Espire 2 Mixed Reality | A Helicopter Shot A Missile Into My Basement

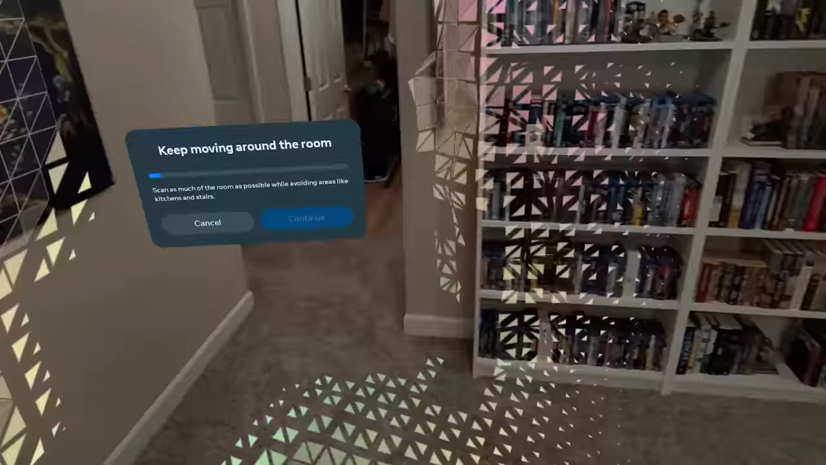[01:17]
Now, unfortunately, the Guardian system is gonna kind of keep me from being able to go really, really far.
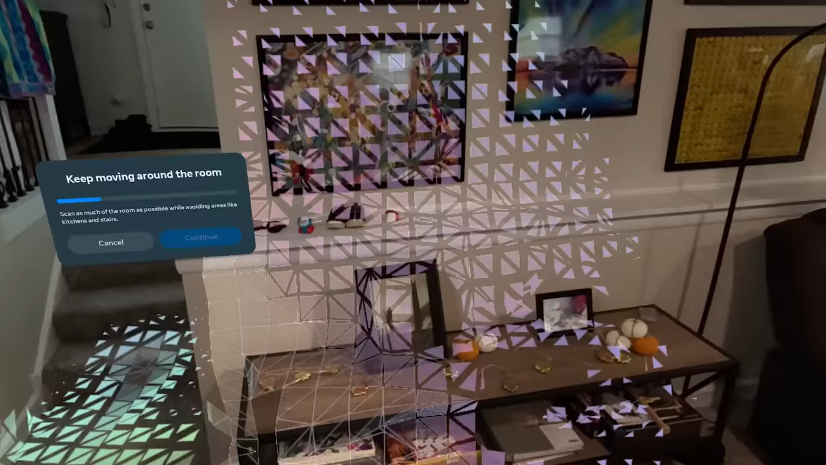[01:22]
You can only go so far before you go out of the Guardian,
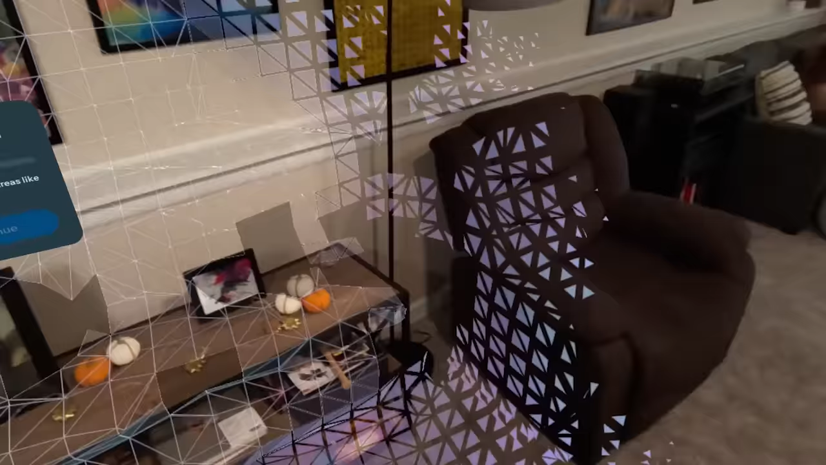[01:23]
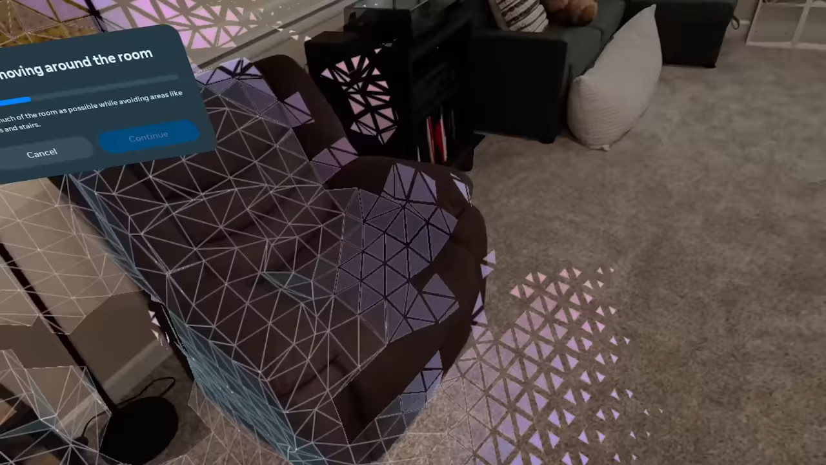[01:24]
but we're gonna scan as much of this room as possible.
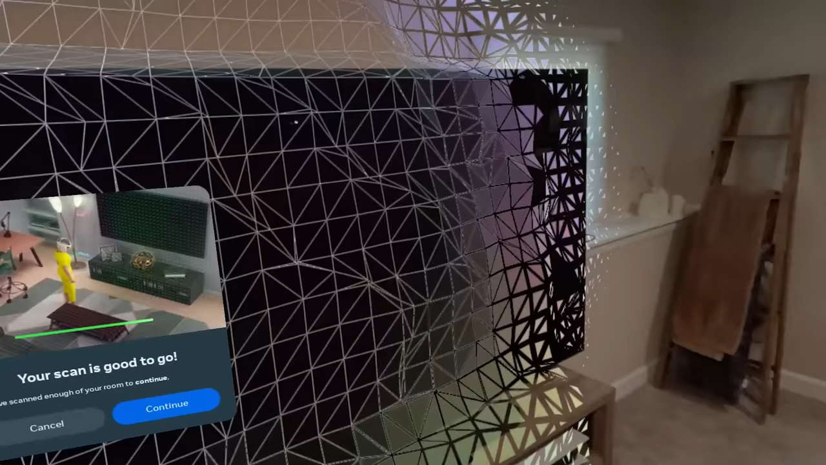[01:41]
Get the big old TV there.
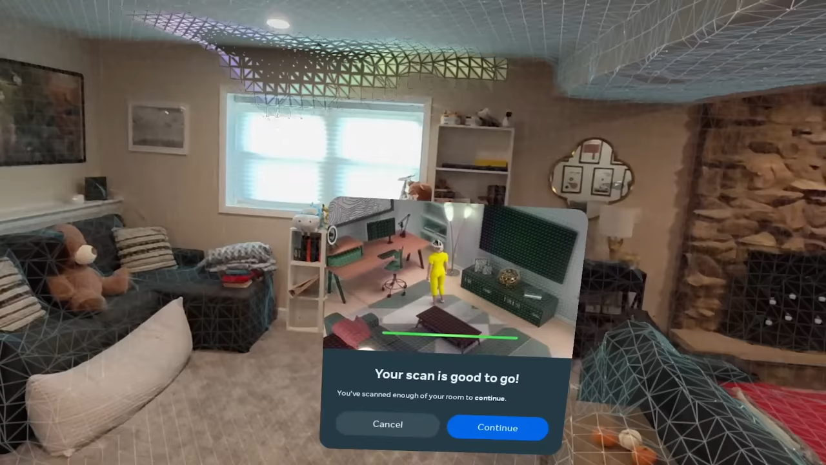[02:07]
All right, and with our scan complete, we're gonna hit continue, and it should bring up our walls.
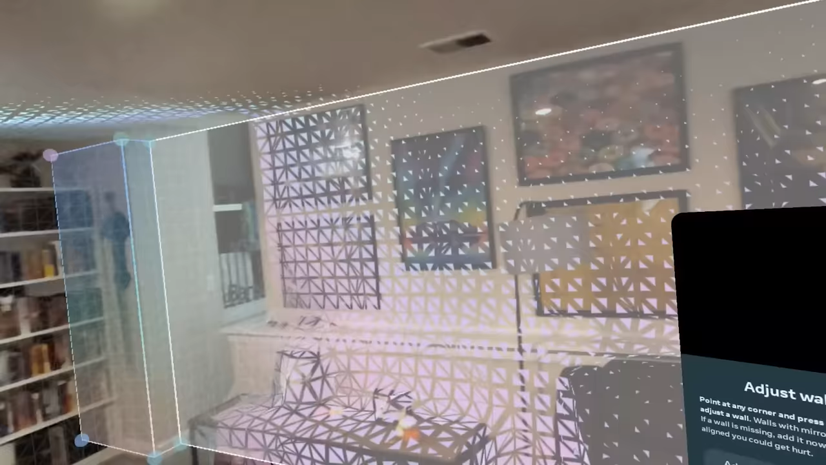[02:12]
Beautiful. I'm gonna adjust this wall here,
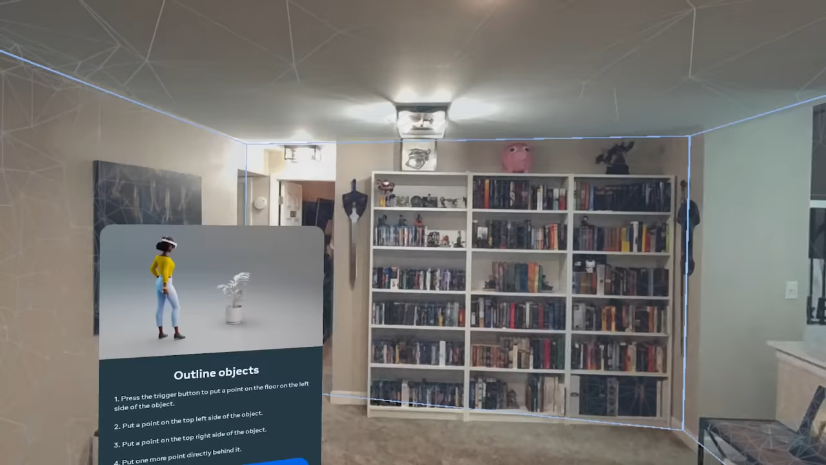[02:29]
So the next part of this is pretty important as well.
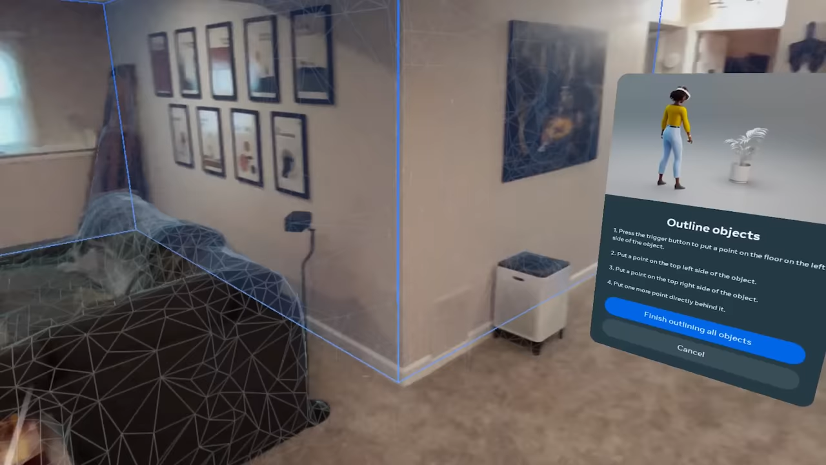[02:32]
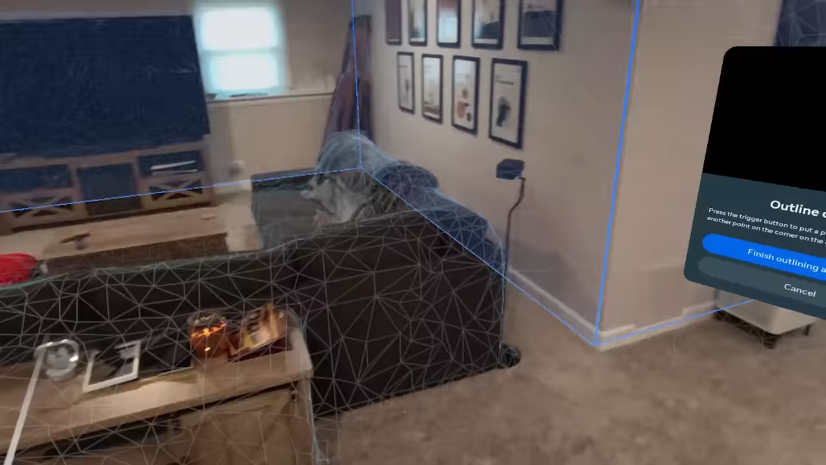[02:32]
We are going to grab all the different furniture. So here is like just a little coffee table. We're gonna make sure we get that the correct size.
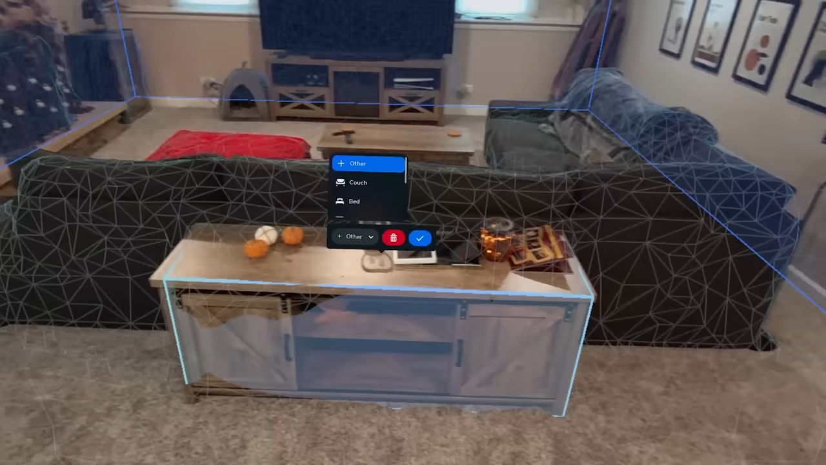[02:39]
We'll say that is a table. That's fine.
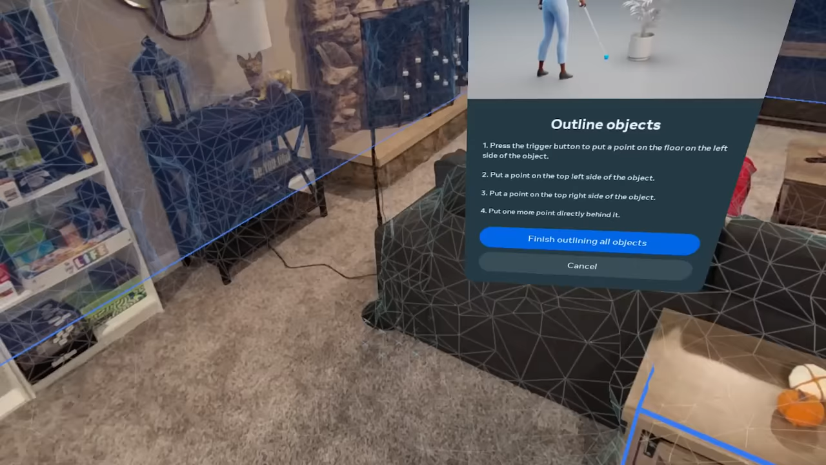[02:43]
Now we're gonna grab the old couch.
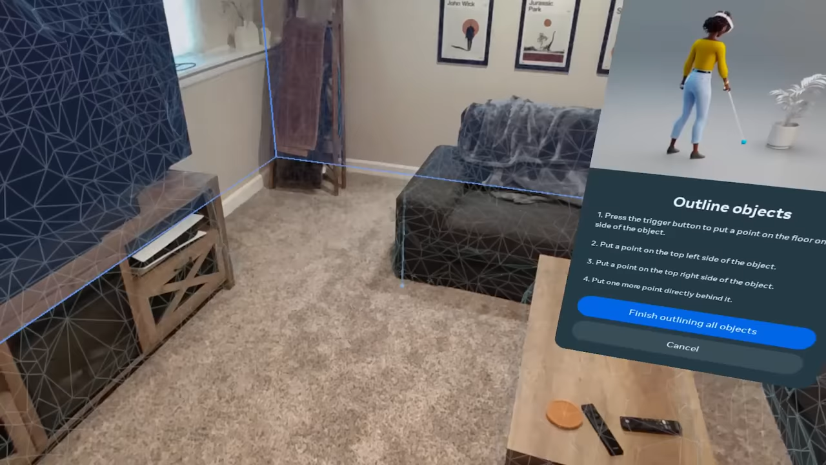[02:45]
Gonna grab this couch as well.
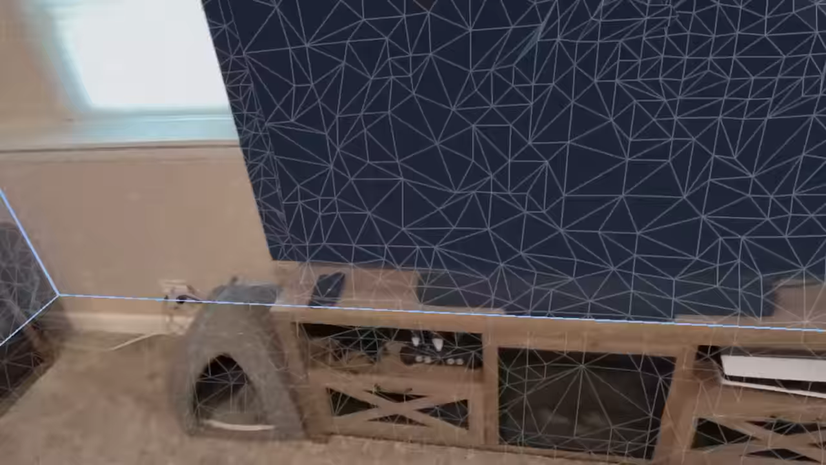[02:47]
Okay, let's get the old TV. Definitely do not want to be bumping into that guy.